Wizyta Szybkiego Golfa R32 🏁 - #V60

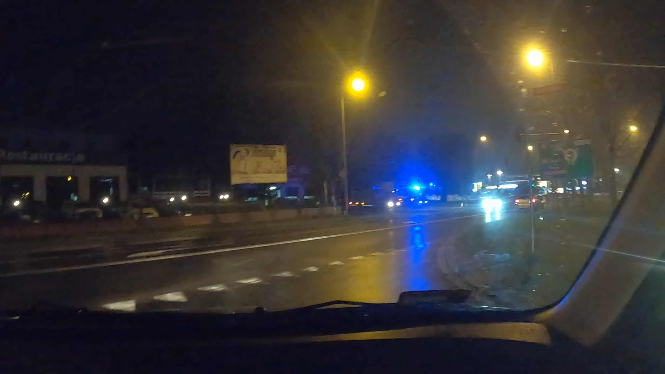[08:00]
Tutaj jest jakaś akcja, możesz pokazać. Straż pożarna, tutaj jest kolejna.